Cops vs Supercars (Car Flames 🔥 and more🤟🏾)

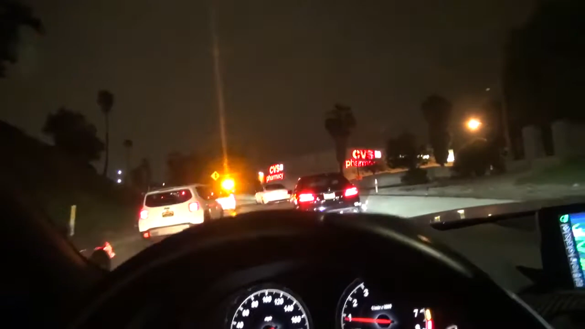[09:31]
Activity here. Hold on, we're gonna chill out. Three cruisers. It looks like just like a crash, but.
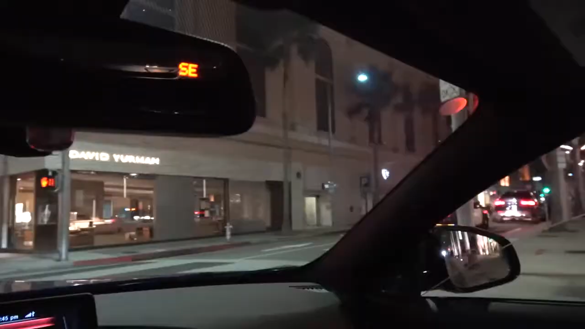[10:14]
man, he just pulled over another person.
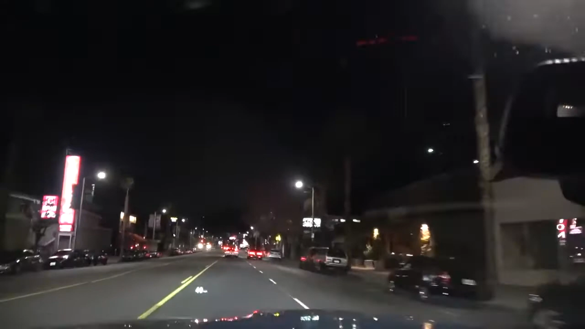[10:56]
Oh, God. Oh, there's two cops now. Shit.